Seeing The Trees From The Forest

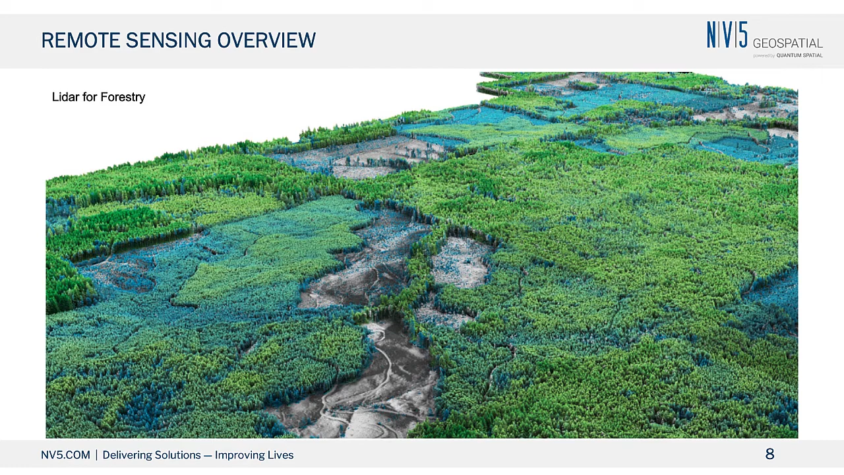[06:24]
So really what the remote sensing technology I'm talking about allows us to do is map large areas very quickly and relatively accurately. So when we're dealing with remote sensing, there's really three things that are critical to understand. And I'm going to hit each one of these separately. The first thing is the source data, and that's really what are we analyzing in order to extract or create the information, the geographic information we're working on. And we're going to talk, and what I'll mainly be talking about is imagery and LIDAR. So that source data, and there's some elements, obviously not all imagery is the same, not all LIDAR is the same,
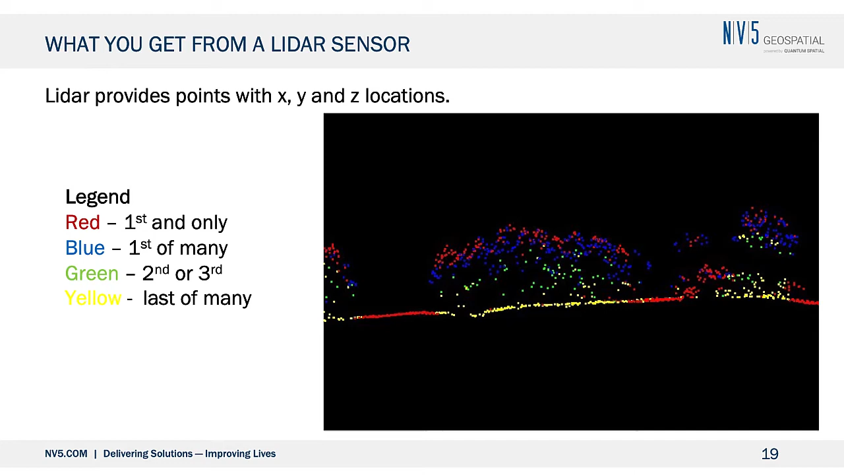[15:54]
but also the amount of canopy there will determine how many returns we get from that LIDAR point. And if we look at something called the pulse density, which is really how many pulses per set,
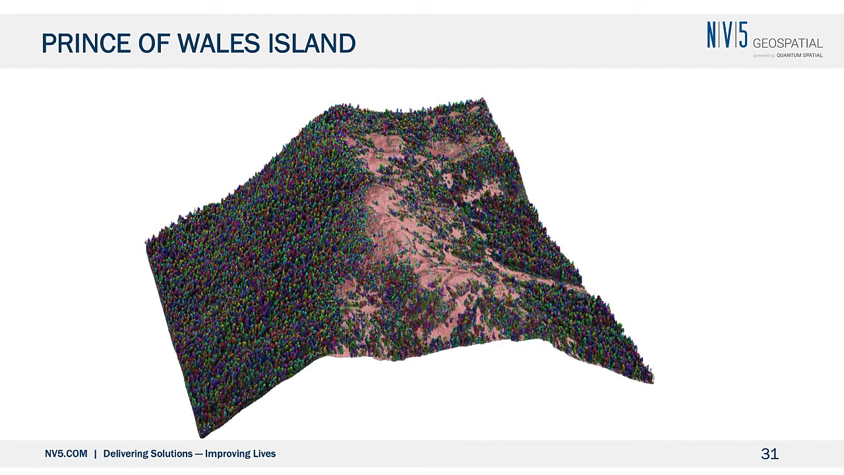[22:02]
Once we've got that individual tree information, we then start extracting things related to that tree. So what we want to do is try to characterize that tree with the information we've got.
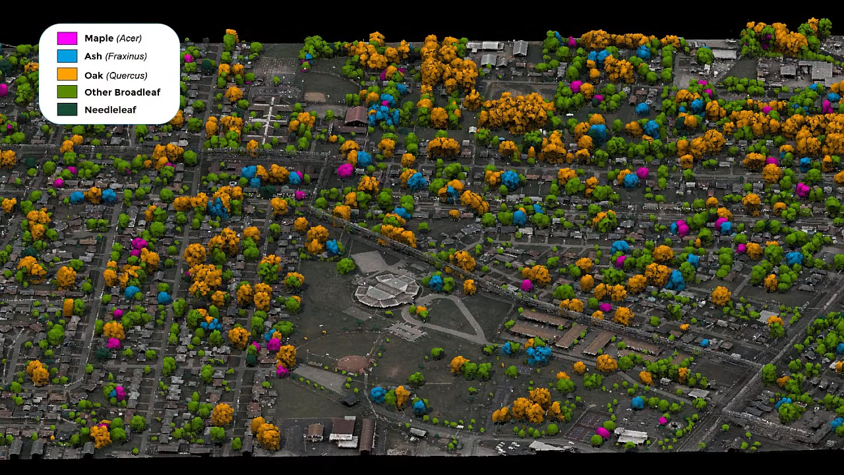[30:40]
We identify the trees, we identify where the species of the trees. So zoom in of the same area.
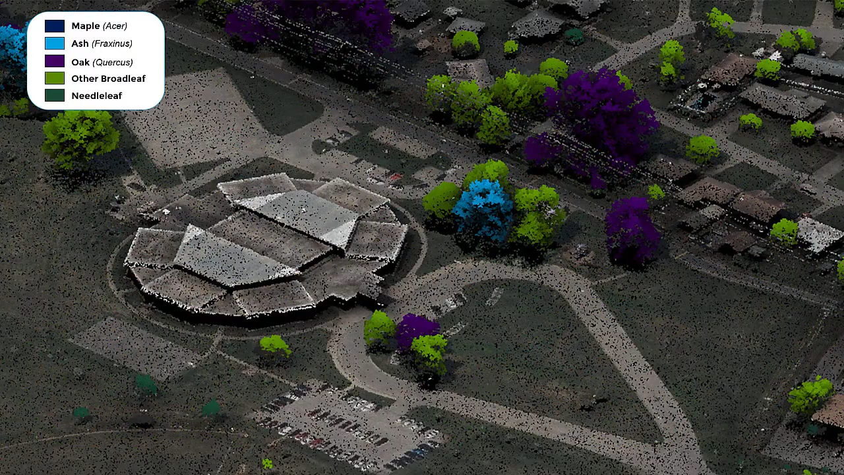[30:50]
And here we'll just sort of go in, you can start to see how the level of detail that we're getting on those individual trees.
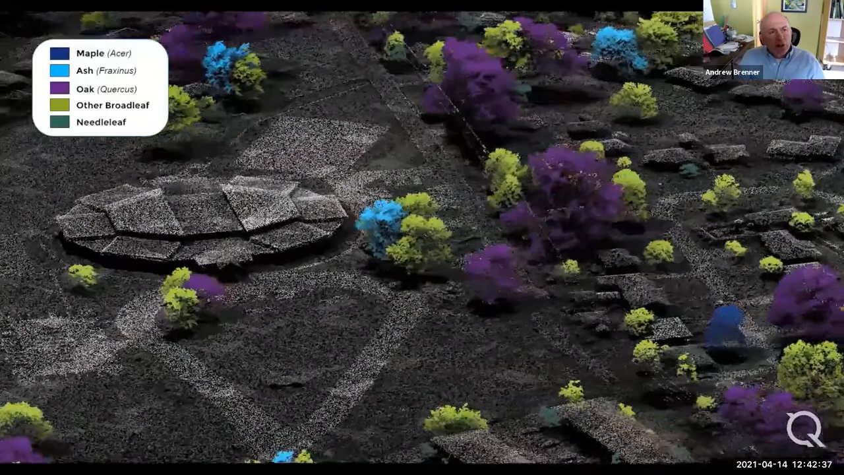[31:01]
So if you think of it from an urban tree manager, we now know the size, the shape, the status, the health of those individual trees. And then this is just a zoom in on that, on an individual tree. So you can see the level of information we have associated with a tree,
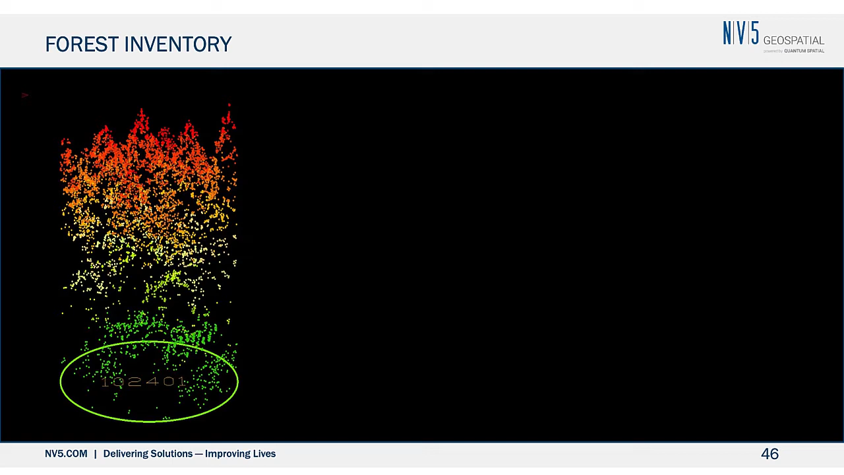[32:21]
Basically, we take the plot data, we have the individual trees delineated within that plot.